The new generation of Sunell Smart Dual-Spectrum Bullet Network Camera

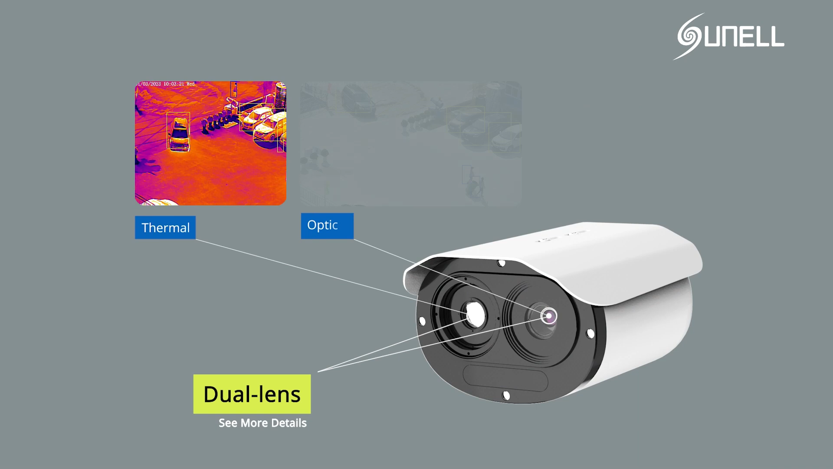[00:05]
Dual lens with 400 by 300 pixel thermal image and 2 megapixel optical image.